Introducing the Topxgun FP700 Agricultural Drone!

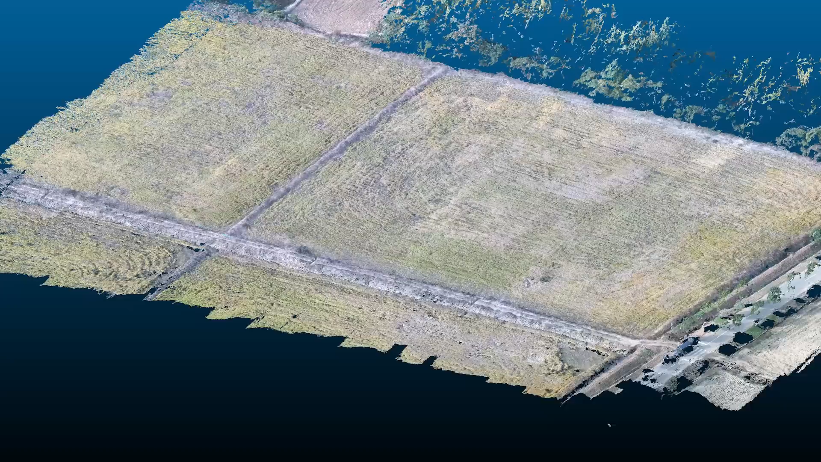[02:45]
enables fully autonomous flight for high precision image capture, flexible area mapping, and quick task planning.